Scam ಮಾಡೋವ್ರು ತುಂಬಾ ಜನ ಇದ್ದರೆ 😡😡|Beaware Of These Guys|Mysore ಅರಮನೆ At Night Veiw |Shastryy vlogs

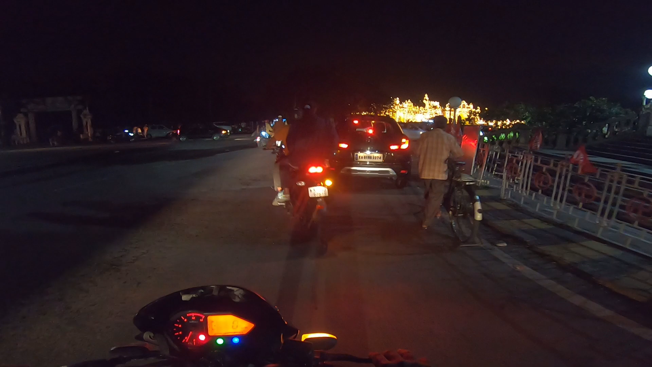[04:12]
ನೋಡಿ ಅಲ್ಲಿ ಅರಮನೆ ವೀಕ್ಷಕರೇ ಏನು ಲೈಟಿಂಗ್ ಹಾಕ್ಯಾರಲ್ಲ ಏನೋ ದೀಪಾವಳಿ ಟೈಮ್ ಬಂದುಬಿಟ್ರೆ ಇವತ್ತು ಚಳಿ ಕಳಿ ಭಾನುವಾರ ನೋಡ ಬನ್ನಿ ಎಷ್ಟೇ ಇರ್ತಾರೆ ಅಂತ